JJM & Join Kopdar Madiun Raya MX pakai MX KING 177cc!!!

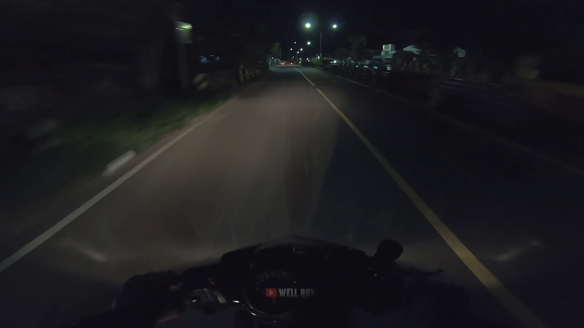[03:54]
ada 1-2 planning sih, tapi gak tahu kedepannya entah ganti apa enggak, kita lihat kedepannya aja lah. Stay tune aja di channelnya Wellboy ini. Oke guys, ini udah sampai timur lampu merah TN Madiun. Ini mau ke lampu merah ini Serayu.